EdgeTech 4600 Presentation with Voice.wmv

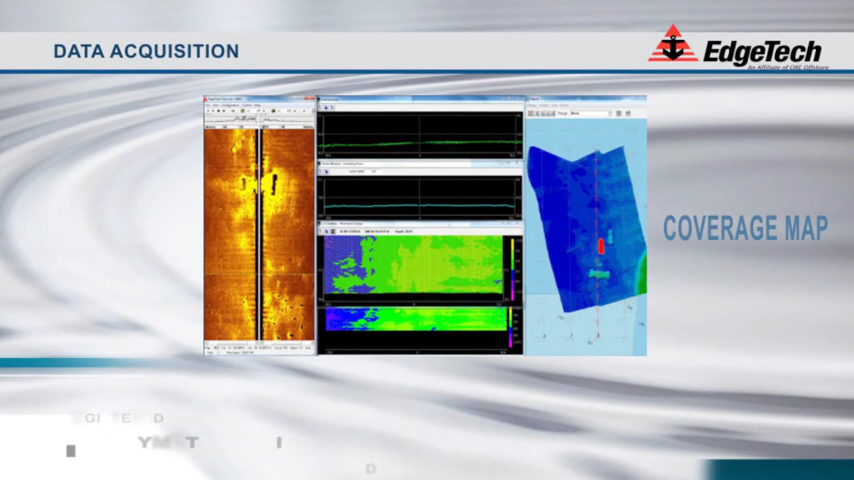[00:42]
side-scan sonar imagery like a traditional side-scan. As you can see from this screen capture from a recent survey off the coast of Florida, the coverage mapper is on the right side of the screen,
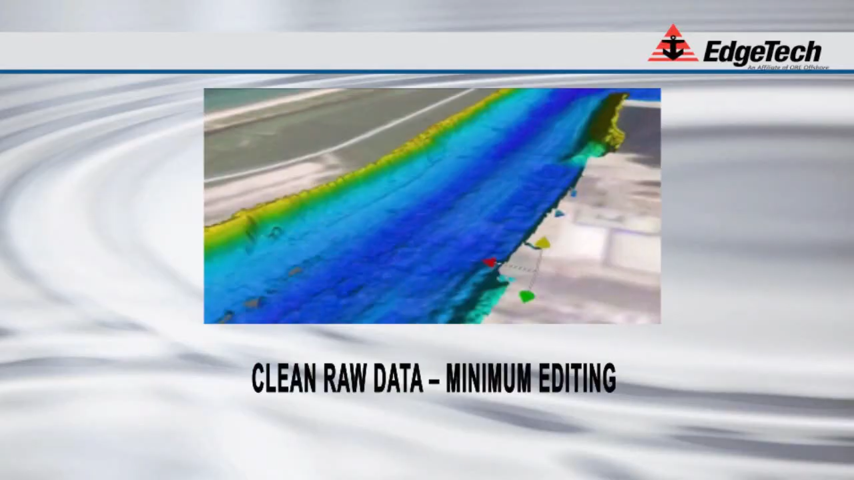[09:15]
The clean, raw data file is an attribute of the system that every operator will enjoy.